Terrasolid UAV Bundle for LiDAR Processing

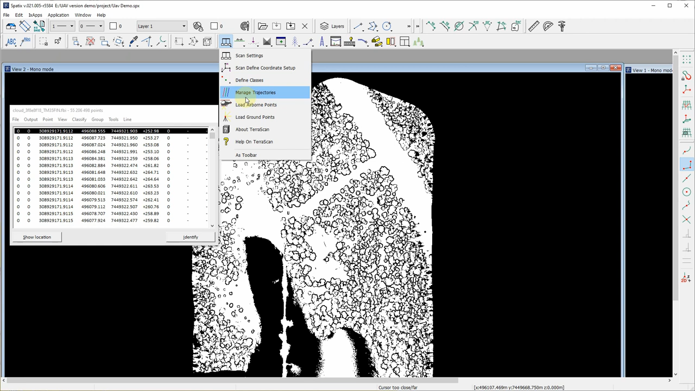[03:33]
so now we can see those as red lines going through our point cloud and we could also show little uh arouse there pointing the travel direction and
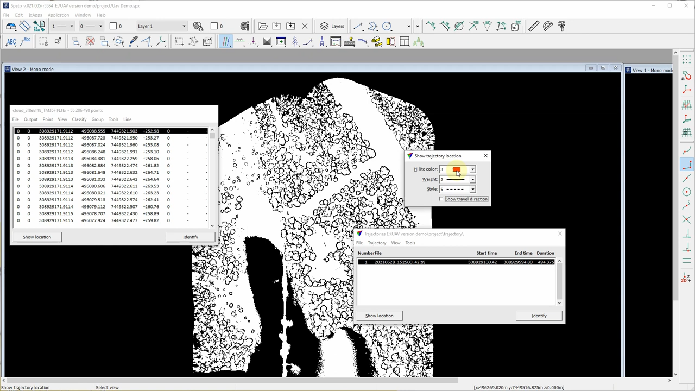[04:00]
change the visualization settings of those trajectories and now i quickly will draw
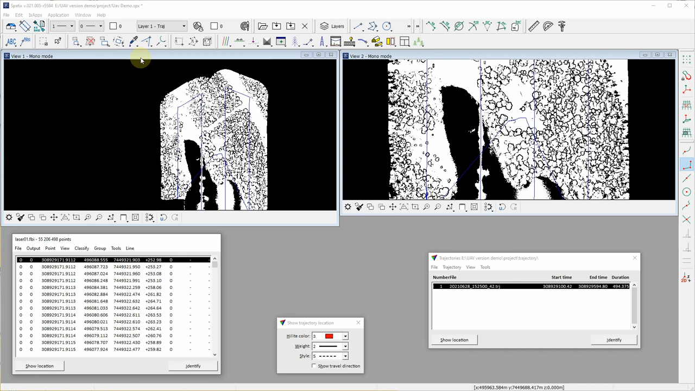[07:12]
and all those are in default class we have here some other class classes but all points are currently in default class and we seem to have here some forest some terrain uh this area where we do not have points it's a lake so we have haven't got many responses from water area or water surface but here some some points have been
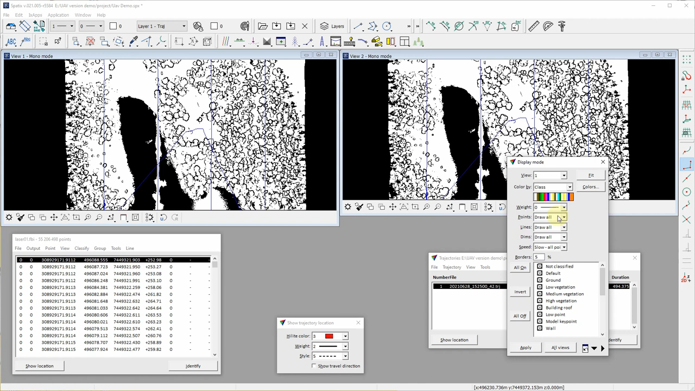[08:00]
we we also have uh color information stored on those points so now we see a bit better so this is the water area here is forest some road some cottagees we can check the density of the point cloud
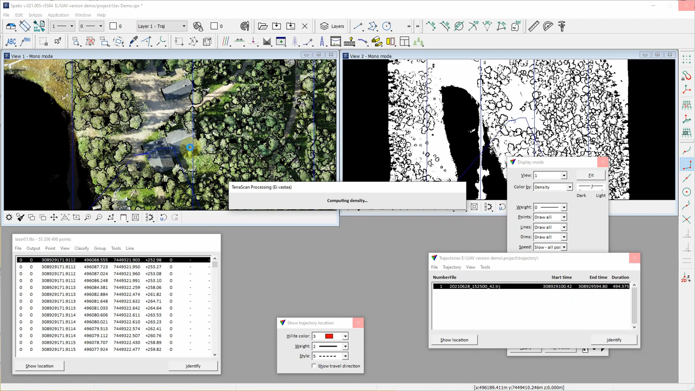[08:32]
so now focus on the middle areas between different flight lines so now we see that here in the middle of two flight lines we have higher density area so where two flight lines overlap we get a bit higher density of points and in later later uh work later in this demonstration in this processing we will balance this so that we have uh quite
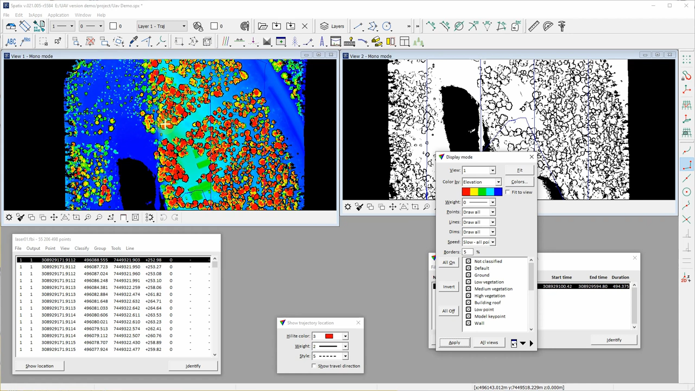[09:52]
it's not elevation from ground level but then we can visualize points by intensity now we can see some features for example here
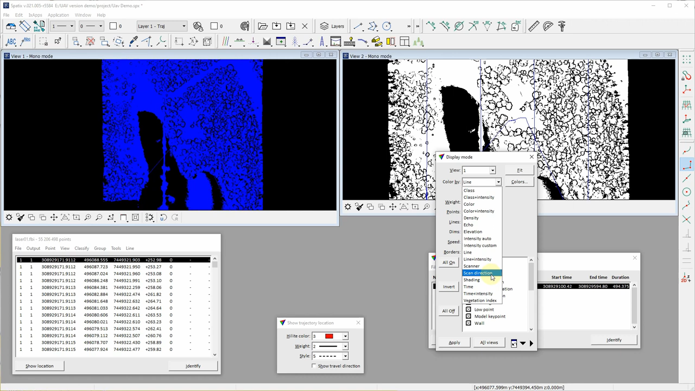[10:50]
so all points are paired with it but we will also change that during the processing workflow and then there is still time visualization mode and now this is quite quick and handy tool to uh figure out how our data has been collected so we can for example see here uh these two two different flight lines without
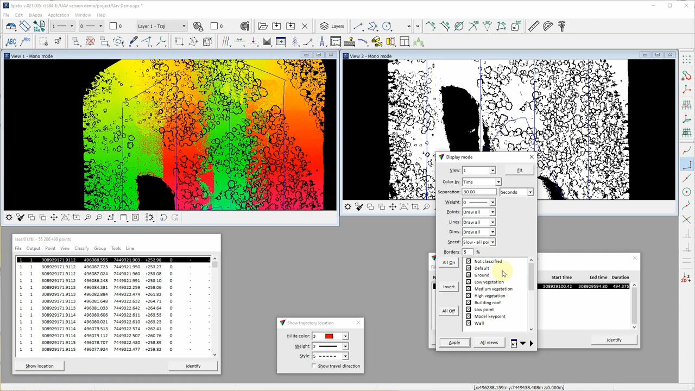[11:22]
cutting this trajectory into separate parts and then there is vegetation index visualization and now uh this is visual band difference so from RGB colors our color information does not include uh near infrared uh band but this is from RGB colors and one could define own
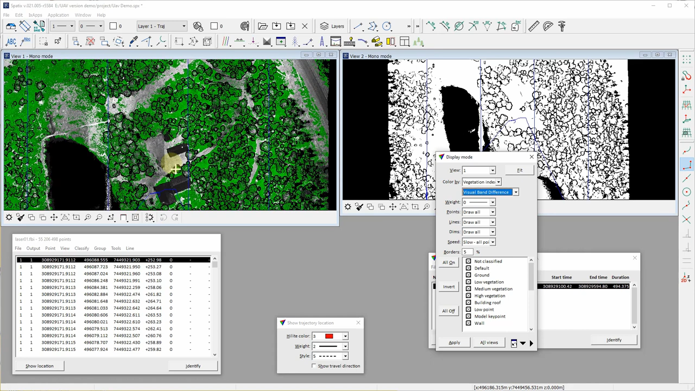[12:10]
uh less green it should be something not organic material or not vegetation at least
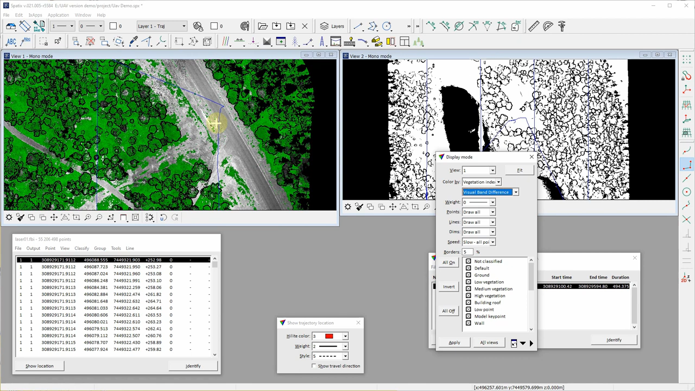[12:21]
but this is now quickly shown what is the state when you process your laser data dji l1 laser data with uh there is a solid uav uh uh project initialization wizard
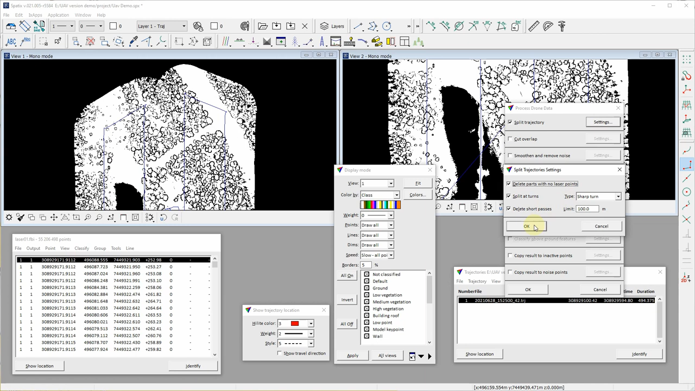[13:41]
then we will see a bit what the result will be between different steps so first is uh splitting trajectories so the idea at this point is to cut this trajectory show that we get all individual parts separate so for example we want to get this one this one
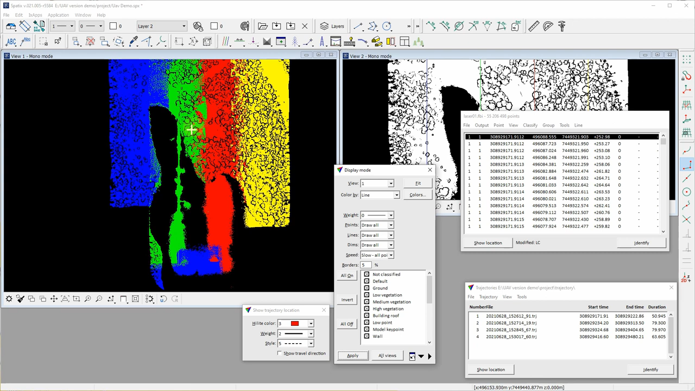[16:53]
these other parts have been cut the number one has remained for these points because those do not have any uh new trajectory but we will in later steps remove those those parts from the data so let's go to the next step so next is cut overlap and that includes uh the removal of excess trajectory parts or
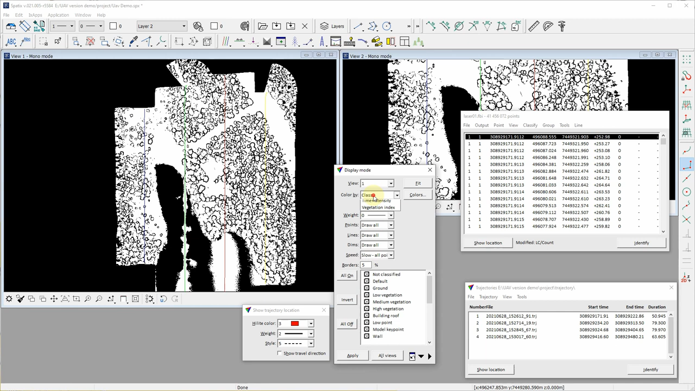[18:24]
now first the density was like this and now i have to update the density coloring to so the change after processing so now we see that it's much more balanced between these flight lines here in the border areas so for example here there is this slight uh
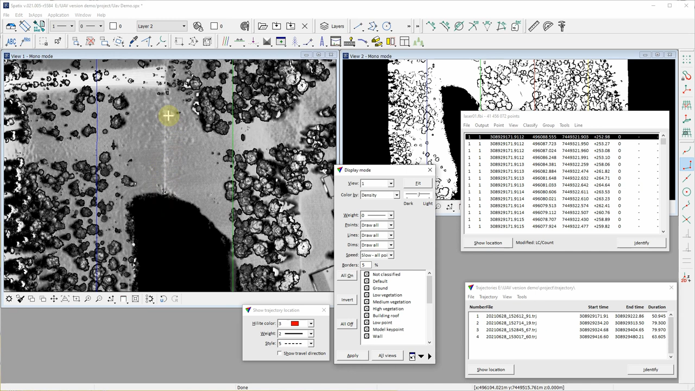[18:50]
lighter line which points out that there is higher density of points but otherwise this seems quite balanced seems to be quite balanced in in this area
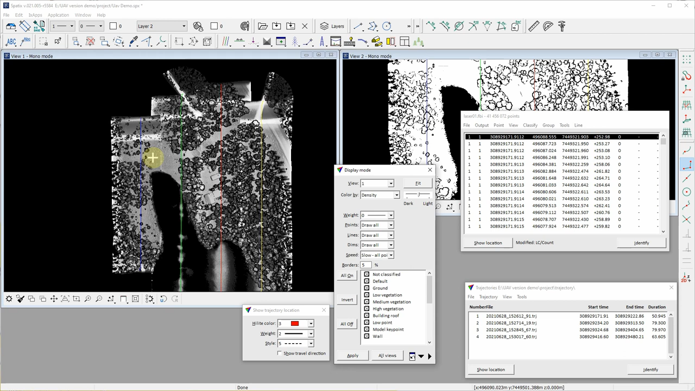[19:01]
and then the next step in processing workflow is to smoothen and smoothen the point cloud and remove noise
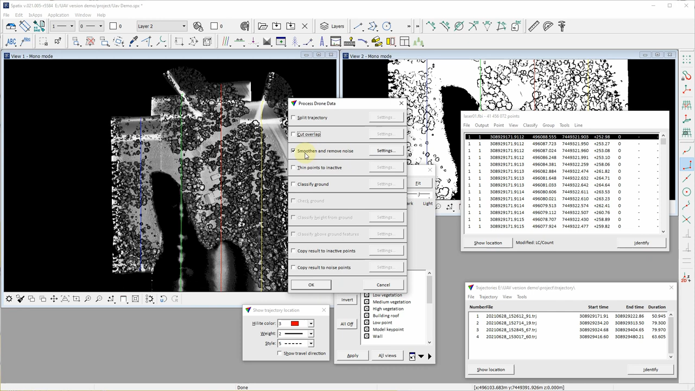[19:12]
so the smoothing means that that we are in areas where there seems to be hard surfaces for example here on these roofs there is some some surface but it has some noise so this step uh
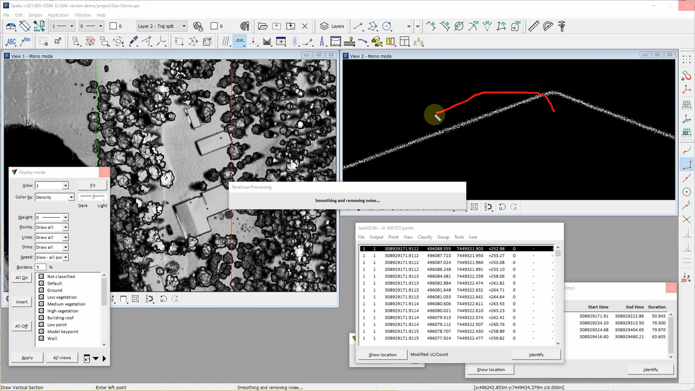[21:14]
so focus now on these areas here and look how how the processing changes those so now the processing finished and i would say that the point cloud follows a bit closer the actual surface here are some some points that are a bit off
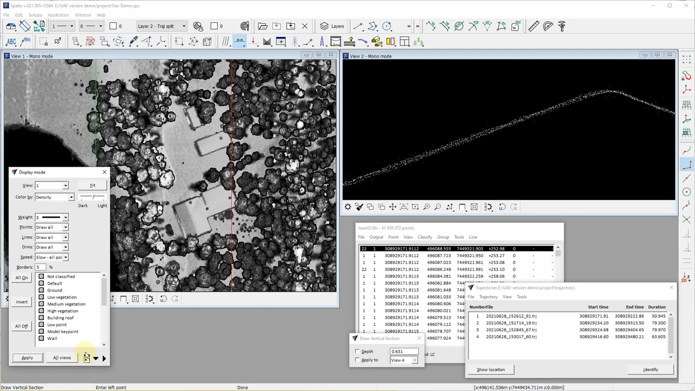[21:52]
and those are now classified to different class so those have a bit different color when we are displaying with uh class coloring so here when we check statistics some of our points are now classified as noise
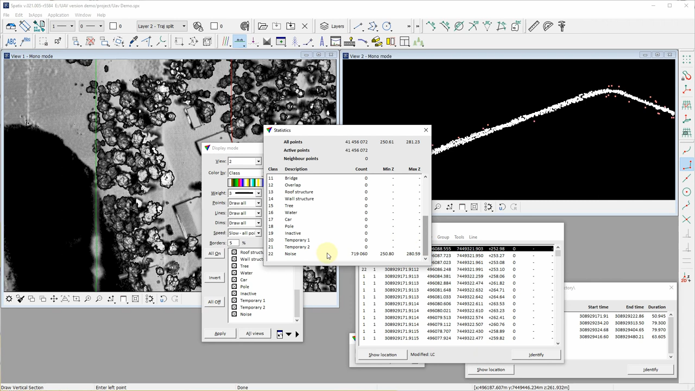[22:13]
so those are mostly in places where
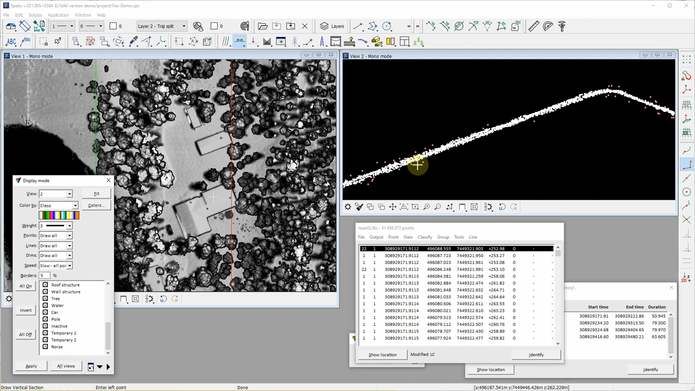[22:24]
we have surfaces and or we could also look at the first view and see the overall so in this water areas there is much noise and the software has has removed it
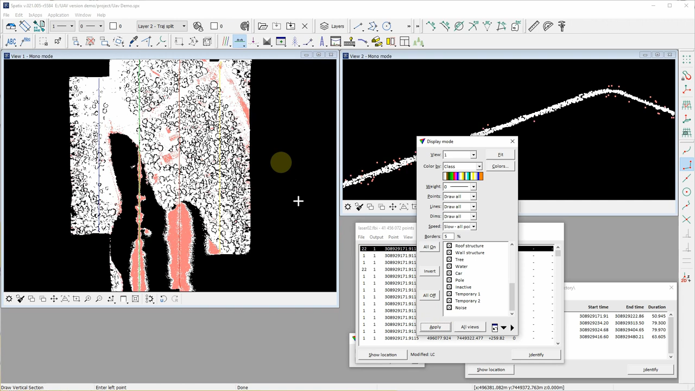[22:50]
and here in the road surface and this roof surface areas there is also some okay then let's continue with the workflow so next step is the thin points to inactive so so the idea at this step is to balance the even more the point density throughout the point cloud and in some later